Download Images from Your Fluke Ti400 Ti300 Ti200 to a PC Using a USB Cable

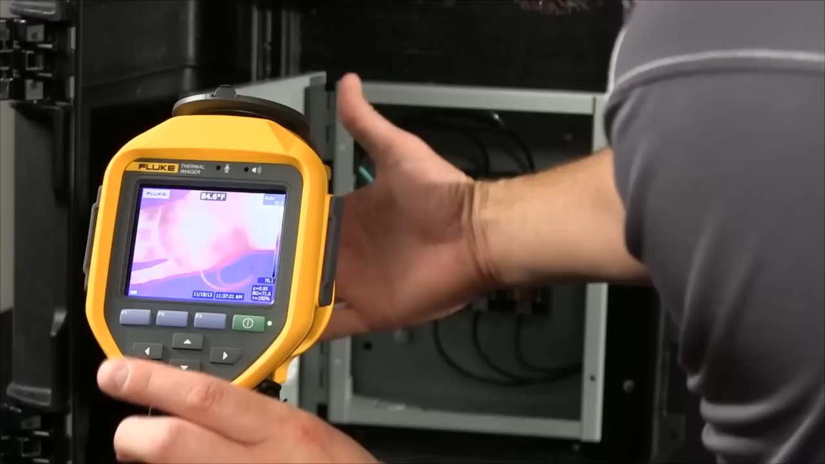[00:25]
Quickly save that. Now, we've got two images. Now, let's go ahead and transfer these down to our PC. Now, on our PC, we need to go ahead and start our SmartView software. This is the application that's going to allow us to generate reports and send this off to people who can then go out and fix the problems.
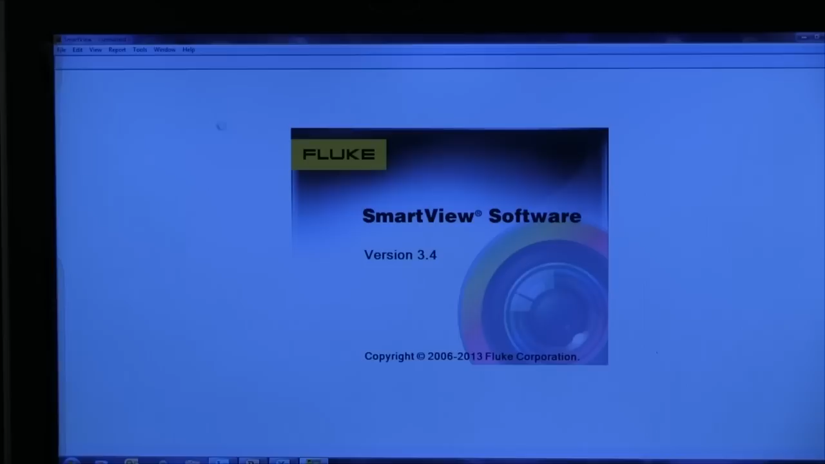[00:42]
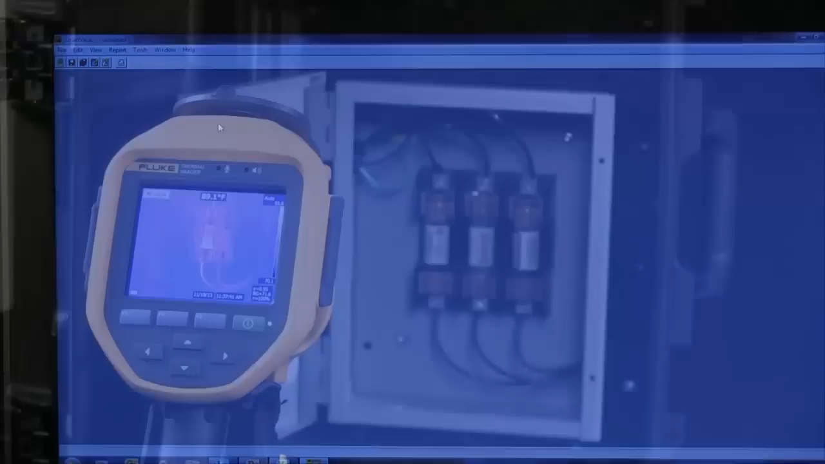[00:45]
I'm going to go ahead and grab my USB, plug it into my PC. Now, I'm going to take the USB other end.
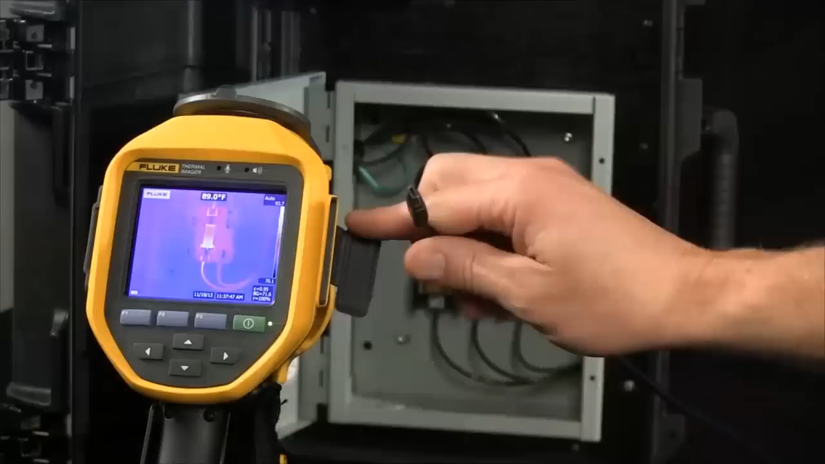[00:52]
I'm going to plug it into the mini USB port on the camera itself. Now, once I do this, it's going to enable communication between
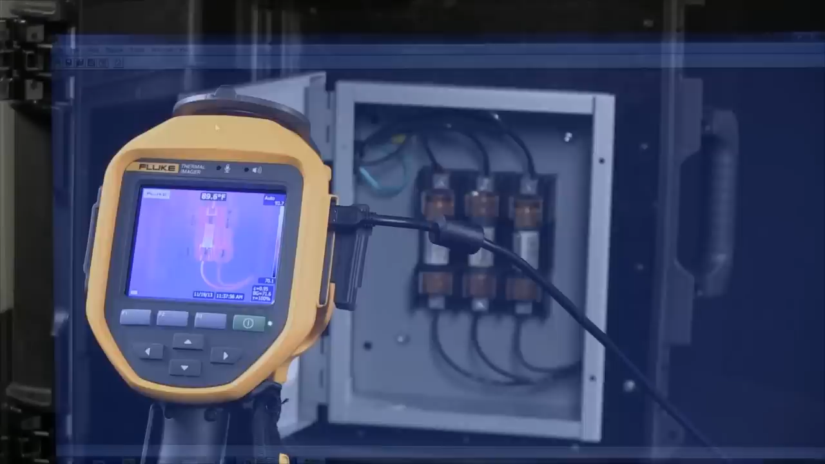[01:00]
the computer and the TI-400 in this case. You're going to see a small icon appear up in the upper left-hand corner telling you that you've got communication.
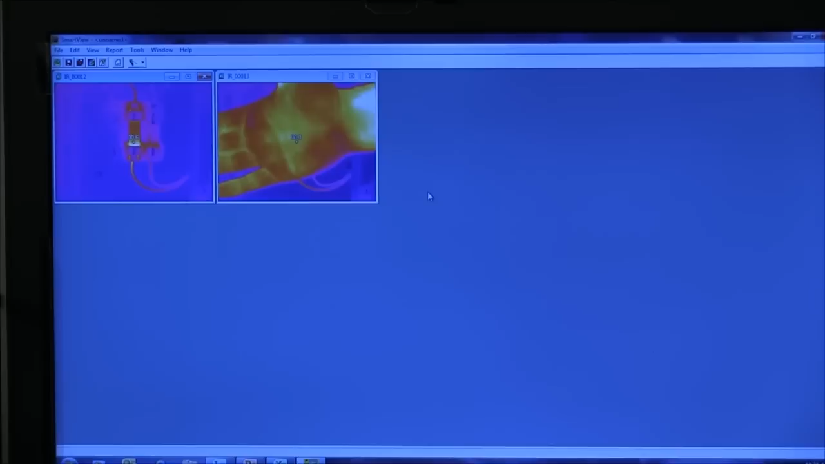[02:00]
And now, you're able to take these images, pull them into the software, do a quick report, and then you're able to send them off to somebody else to go ahead and take care of the work.